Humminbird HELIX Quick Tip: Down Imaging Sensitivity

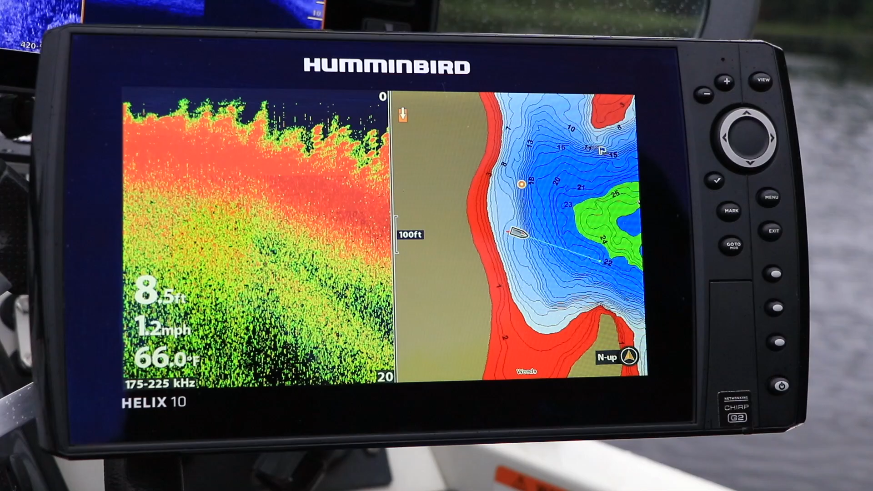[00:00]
On screen: depth 8.5 ft, water 66.0°F, speed 1.2 mph
Here's another tip that will help you get started with your Humminbird Helix. Adjusting down imaging sensitivity is an easy and powerful way
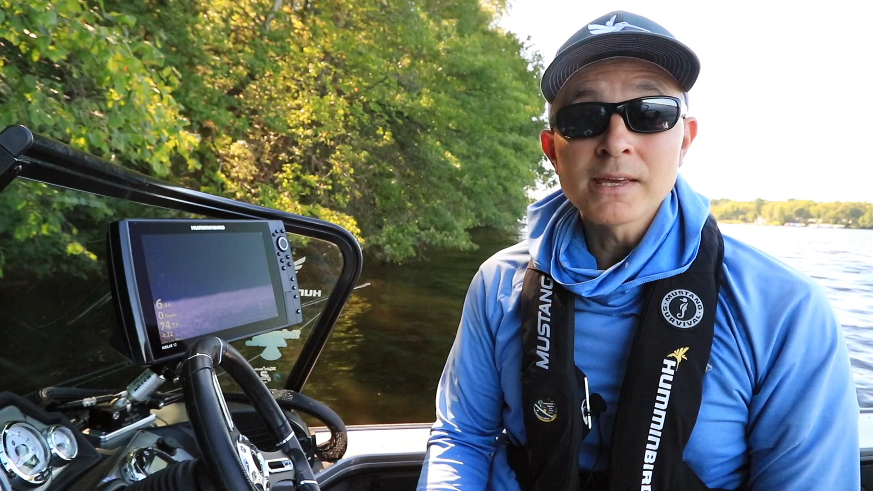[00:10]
to enhance the quality and appearance of your down imaging view. Increase down imaging sensitivity to see more detail and weaker down imaging returns like bait fish.
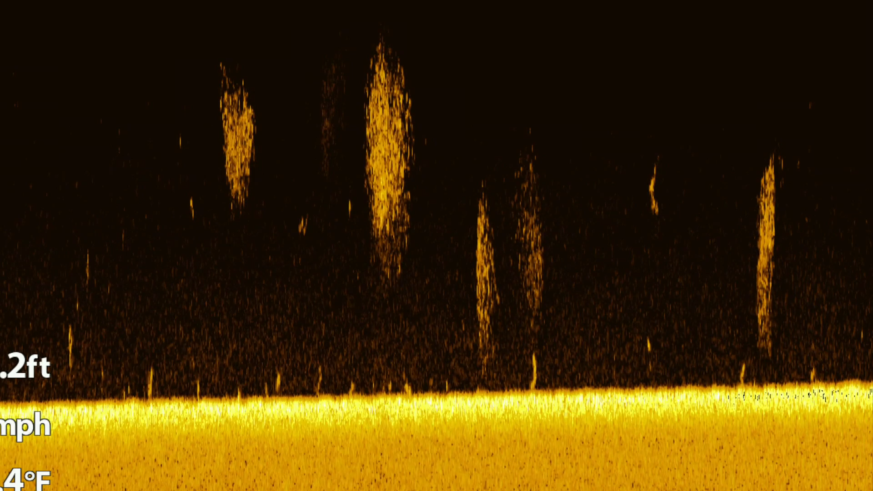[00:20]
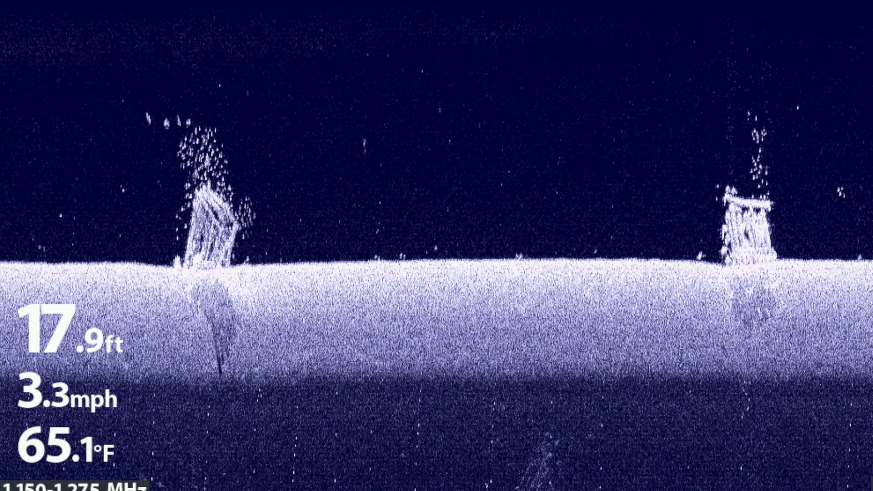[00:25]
On screen: depth 17.9 ft, water 65.1°F, speed 3.3 mph
Decrease down imaging sensitivity to eliminate clutter and focus on the bottom, prominent structure, and larger fish.
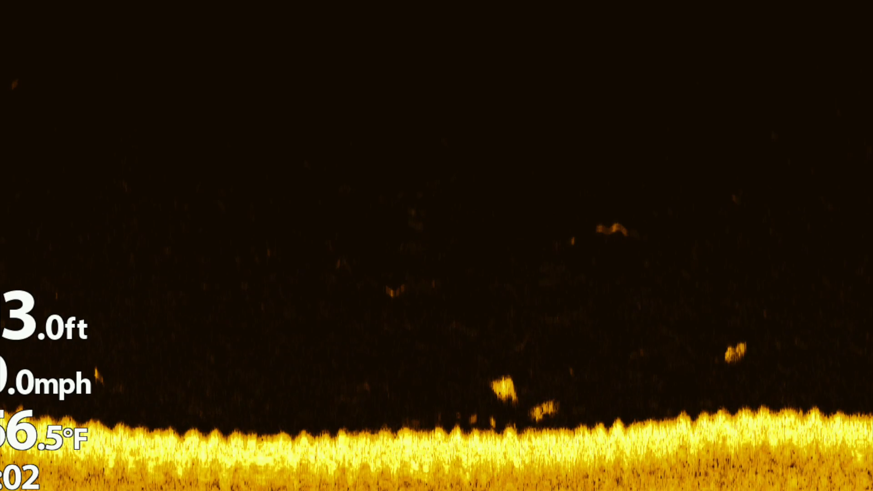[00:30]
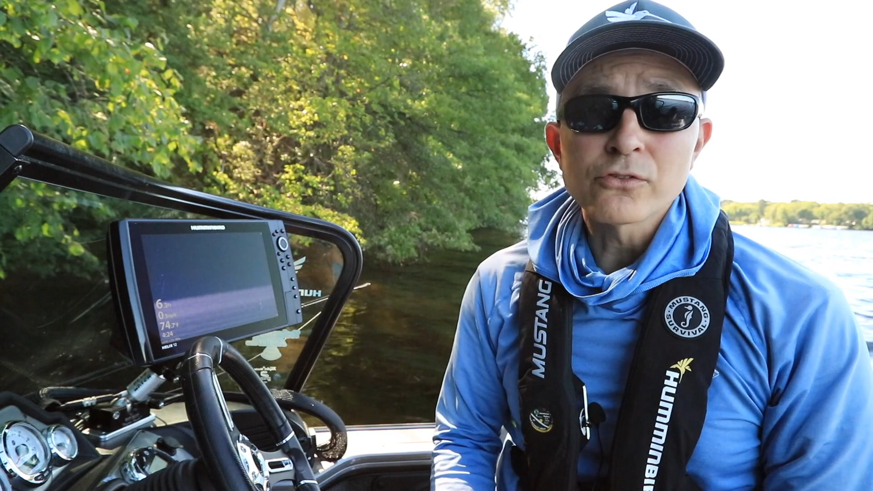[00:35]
There are two ways to adjust down imaging sensitivity.
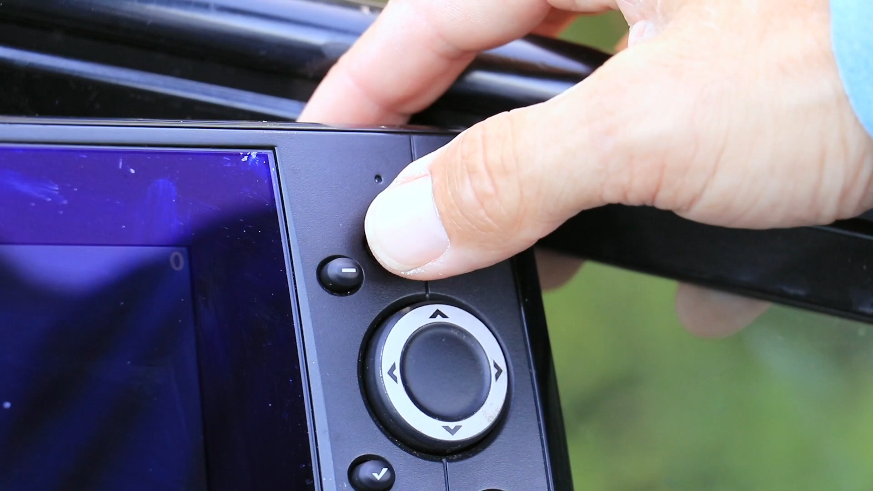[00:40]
From the down imaging view, press the plus and minus keys to rapidly increase or decrease down imaging sensitivity.
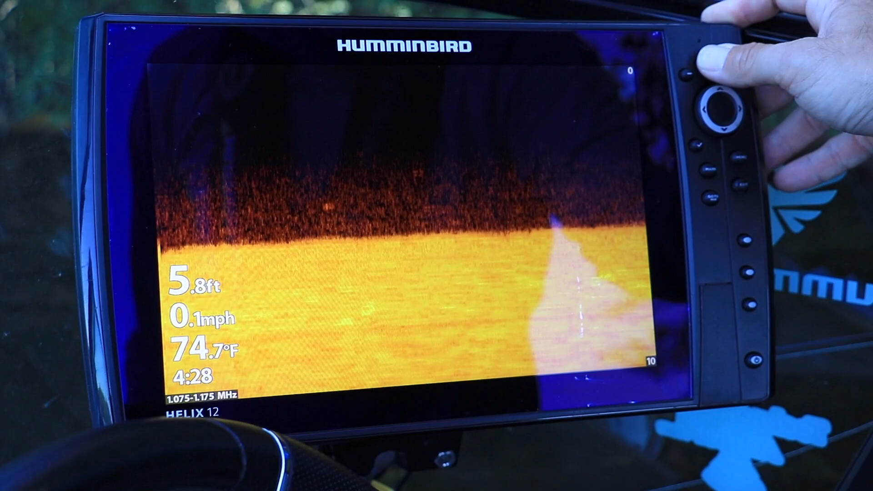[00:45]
On screen: depth 5.8 ft, water 74.7°F, speed 0.1 mph
Or from the down imaging view,
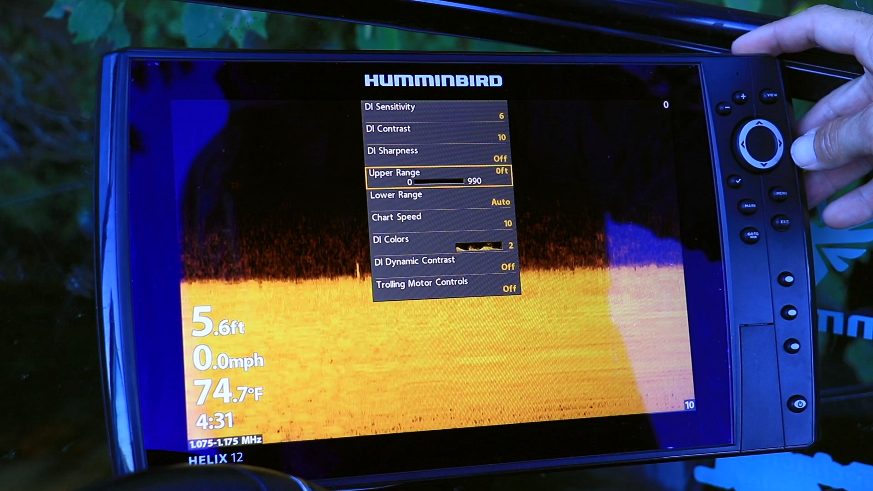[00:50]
On screen: depth 5.6 ft, water 74.7°F, speed 0.0 mph
press the menu key once to drop down the down imaging express menu. Use the up and down arrow keys to select down imaging sensitivity and then adjust using the left and right arrow keys.